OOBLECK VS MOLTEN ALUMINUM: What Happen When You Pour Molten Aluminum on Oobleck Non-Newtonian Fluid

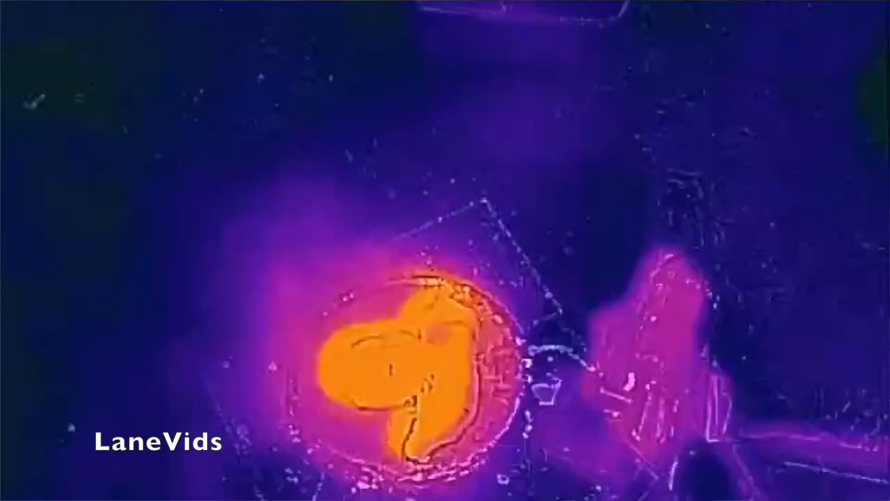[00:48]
Look at that thermal image, that's cool. You can see the pattern of the aluminum in there.